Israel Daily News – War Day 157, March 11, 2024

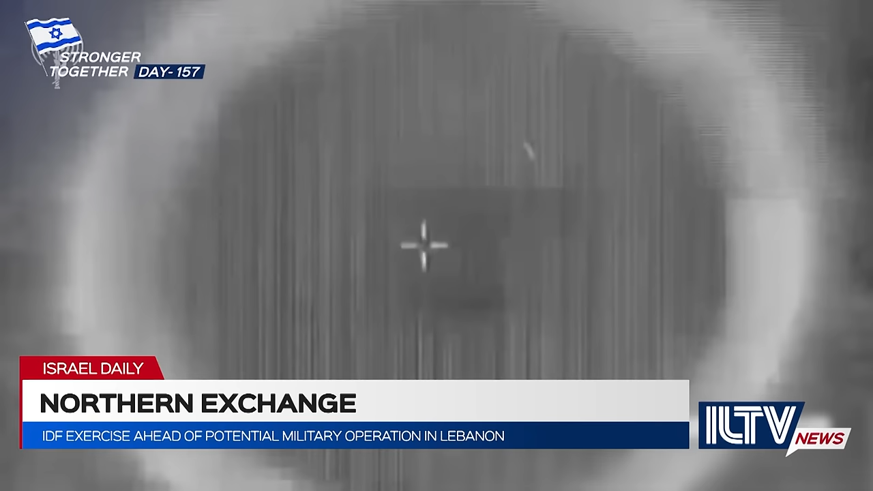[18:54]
The IDF struck a rocket launcher in southern Lebanon, from which dozens of rockets were fired by Hezbollah at Mount Hermon. Another rocket launcher in Kunin, used to fire dozens of rockets earlier at Mount Meron, was also struck.